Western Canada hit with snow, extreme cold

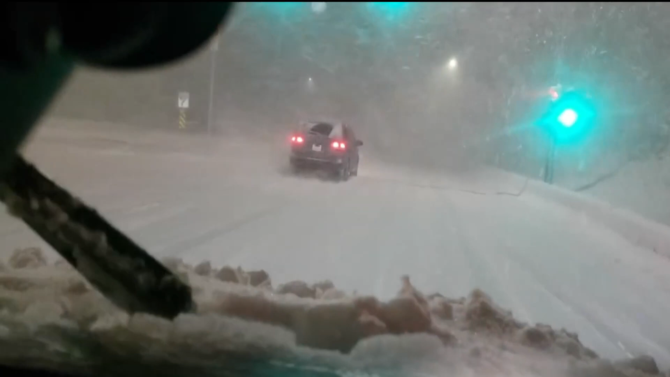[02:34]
Heavy snow hit Sunday and many are critical that two days later roads remain treacherous.